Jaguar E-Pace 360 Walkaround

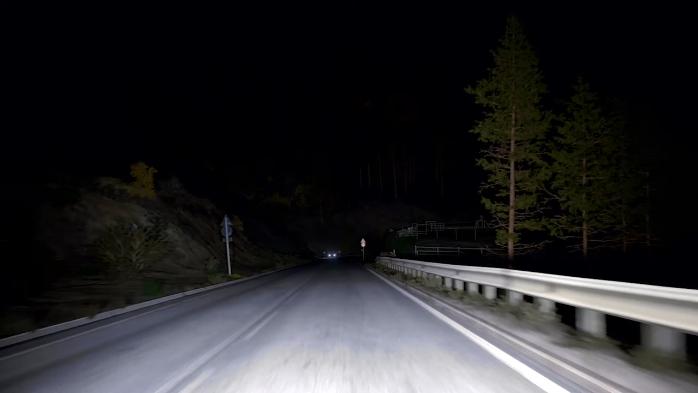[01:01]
creating a cone of shadow around other road users so as not to dazzle them, but maintaining full beam illumination everywhere else for unsurpassed nighttime vision.